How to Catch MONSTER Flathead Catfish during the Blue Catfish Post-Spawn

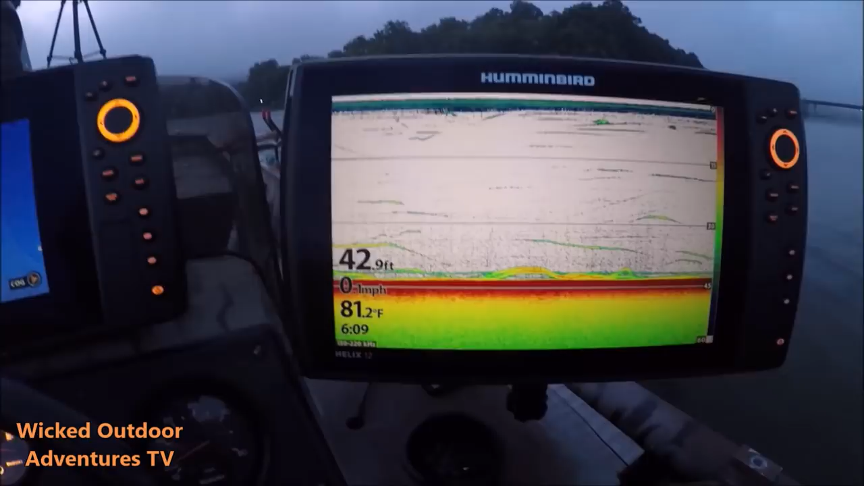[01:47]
On screen: depth 42.9 ft, water 81.2°F
What we're showing on the fish finder, we've got a couple of good arcs right here.
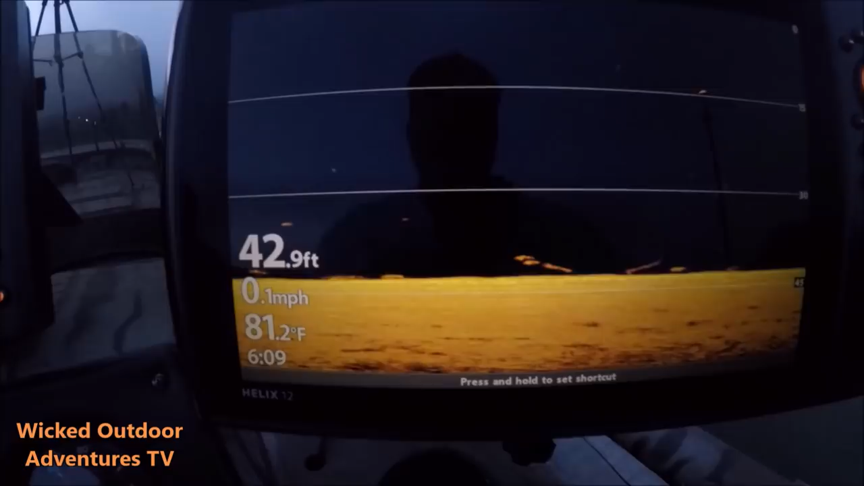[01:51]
On screen: depth 42.9 ft, water 81.2°F, speed 0.1 mph
So we'll go to the down imaging, and you can see them. These are stripers. It's got a flathead right here.
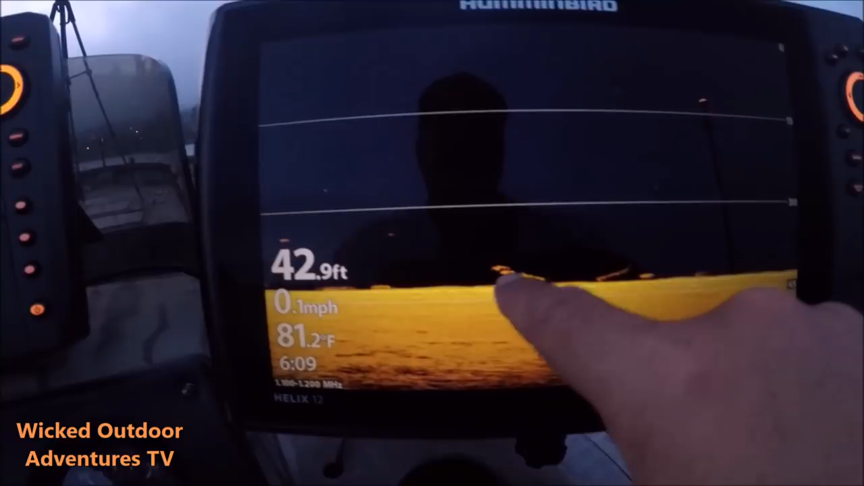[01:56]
On screen: depth 42.9 ft, water 81.2°F, speed 0.1 mph
A couple of stripers, flathead, a couple of stripers. Looks like another striper, a little fish.
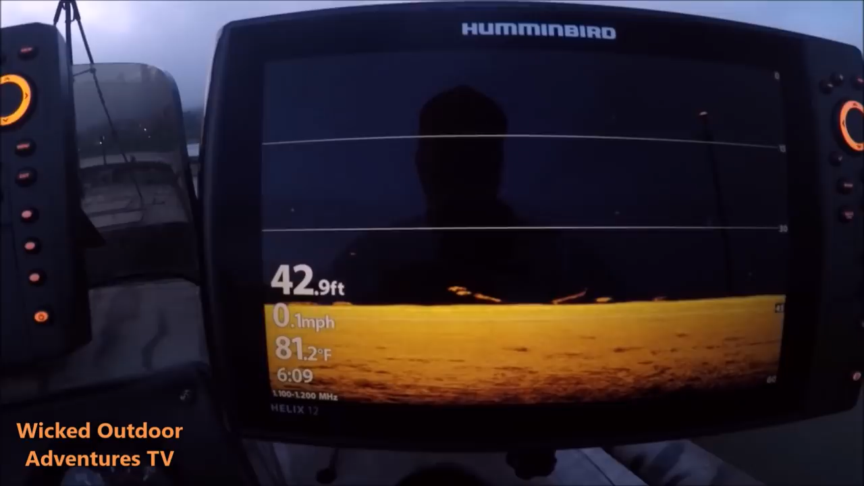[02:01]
On screen: depth 42.9 ft, water 81.2°F, speed 0.1 mph
We're fishing off a little point right here.
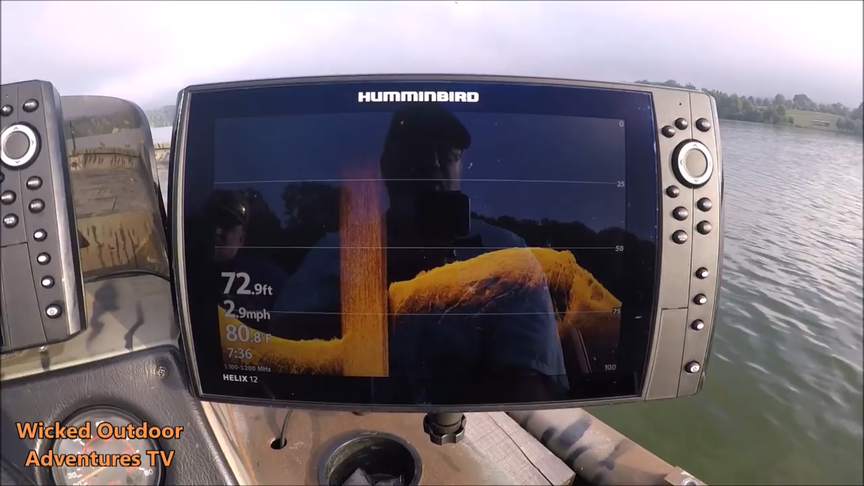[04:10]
On screen: depth 72.9 ft, speed 2.9 mph
One thing you want to do when you're targeting flatheads in this post-blue spawn is you want to get around some gnarly,
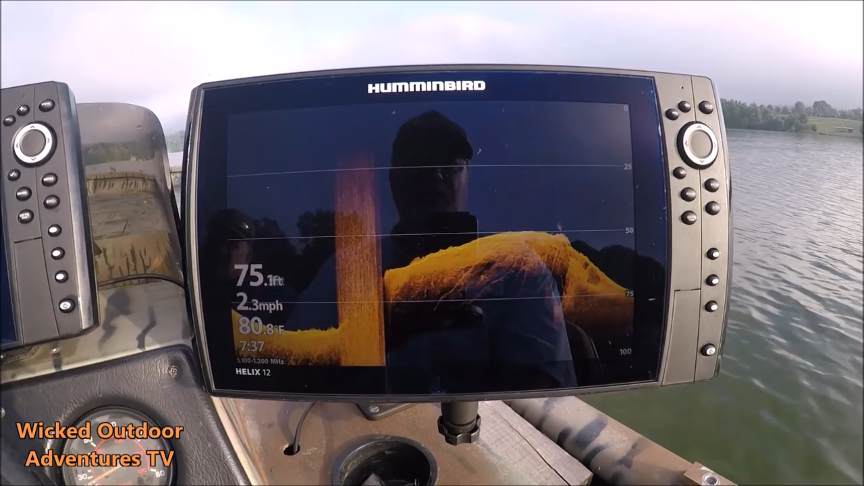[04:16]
On screen: depth 75.1 ft, water 80.8°F, speed 2.3 mph
heavy cover, and that's what we are this morning. You can see a few fish down here on the bottom. We're in 75 foot of water. Well, we got a big one right here. Big old fish right here on the bottom.
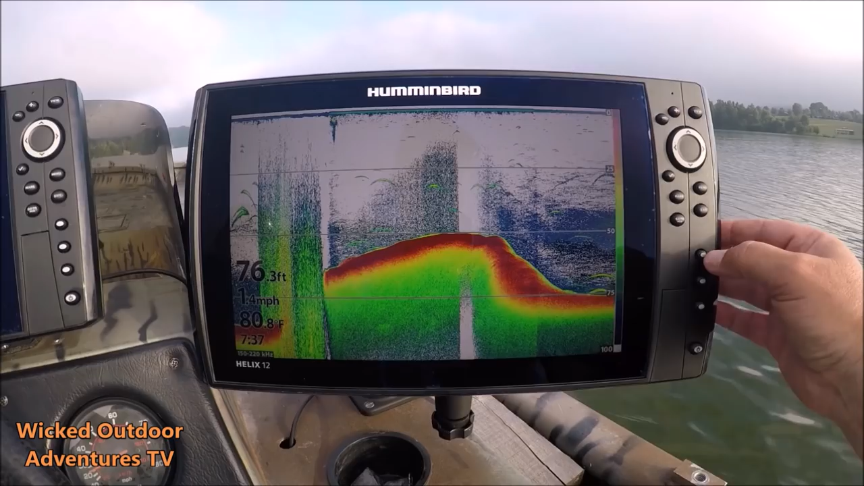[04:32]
On screen: depth 76.3 ft, water 80.8°F, speed 1.4 mph
Mark me a waypoint here on my other one, so I'm going to mark it, save it.
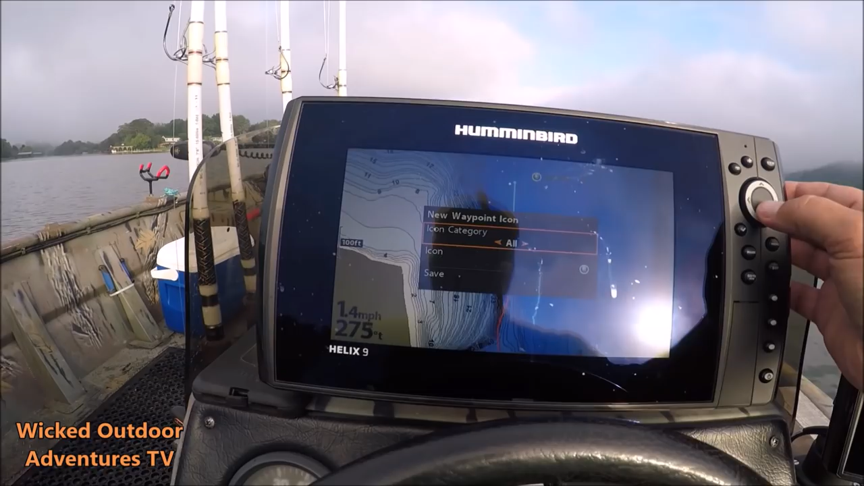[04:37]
We got a big, big fish on the bottom.
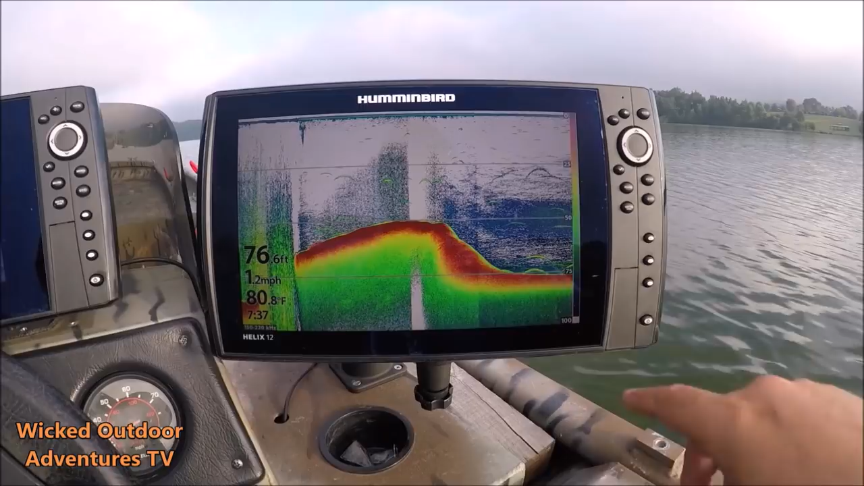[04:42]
On screen: depth 76.6 ft, water 80.8°F, speed 1.2 mph
Looks like there's another big fish right here.
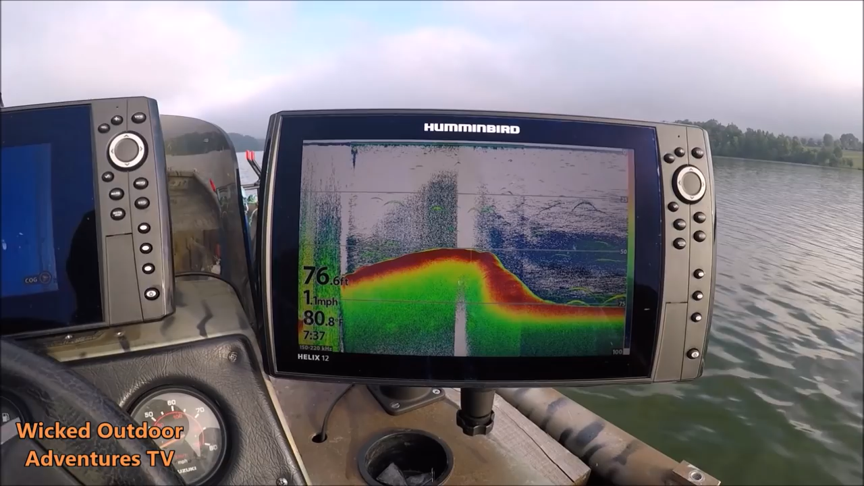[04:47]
On screen: depth 76.6 ft, water 80.8°F, speed 1.1 mph
So, we've got some pretty nice fish here in this little bit deeper water, but as you can see, it's gnarly.
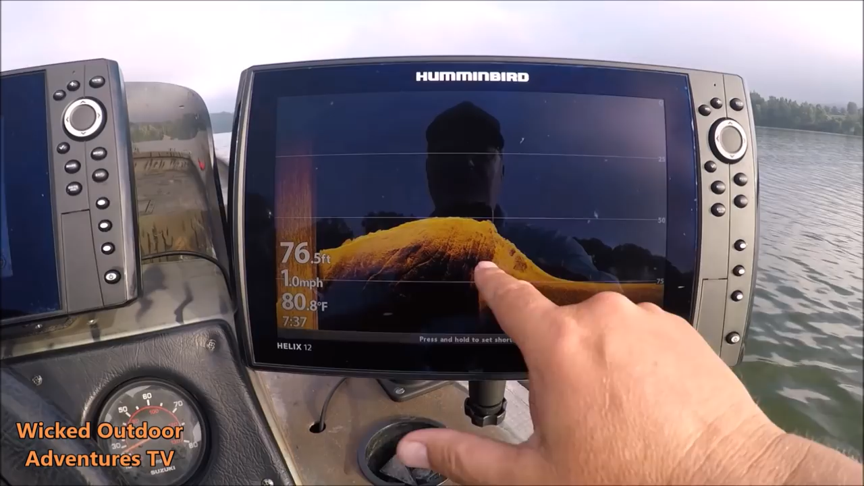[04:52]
On screen: depth 76.5 ft, water 80.8°F, speed 1.0 mph
These flatheads want this real big, tight cover.
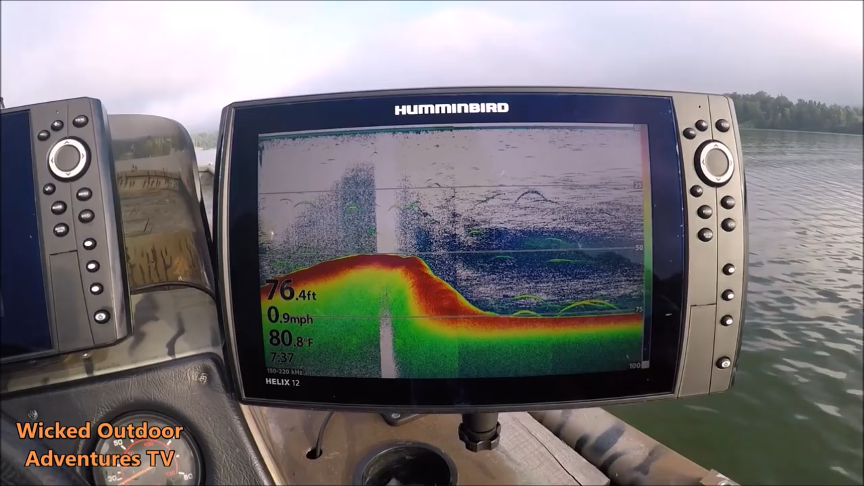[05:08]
On screen: depth 76.4 ft, water 80.8°F, speed 0.9 mph
We're just going to look around here for a minute.
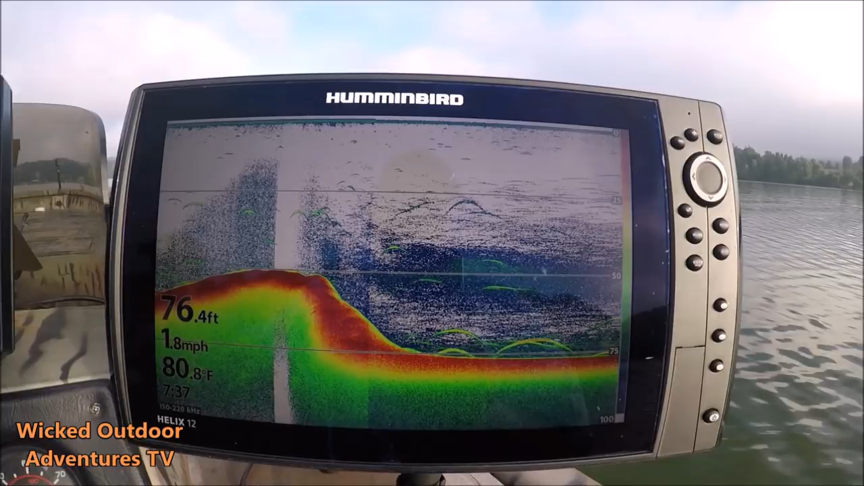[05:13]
On screen: depth 76.4 ft, water 80.8°F, speed 1.8 mph
Marking another big fish on the bottom. So, we marked some really nice fish right here. Probably a big flathead right here.
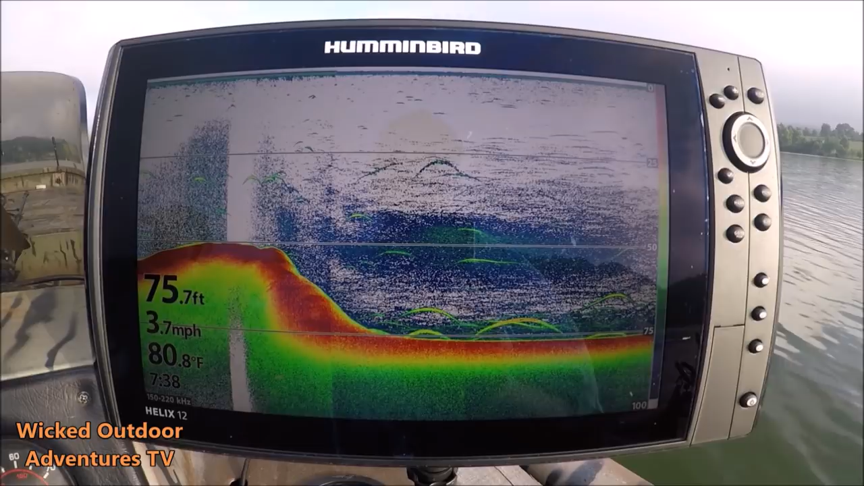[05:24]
On screen: depth 75.7 ft, water 80.8°F, speed 3.7 mph
You're going to have to be tight to the cover, tight to these ledges, big ledge right here off this main channel.
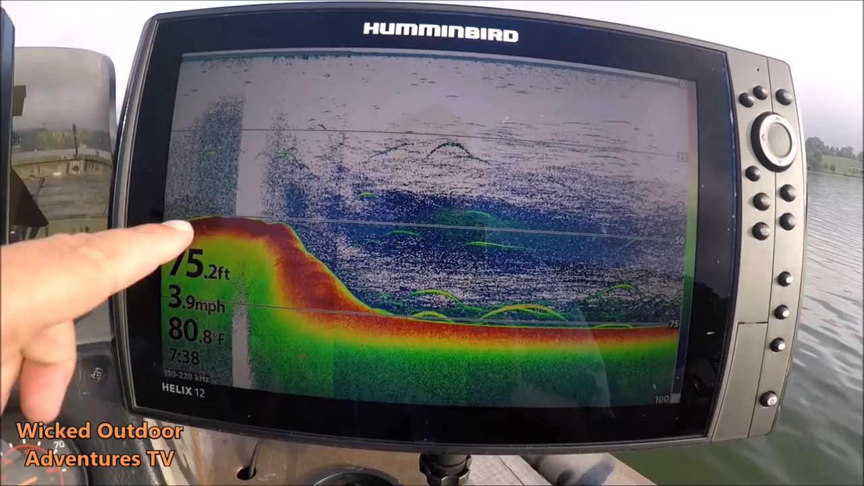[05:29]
On screen: depth 75.2 ft, water 80.8°F, speed 3.9 mph
But as you can see, we've got two or three real big fish laying right here on the bottom.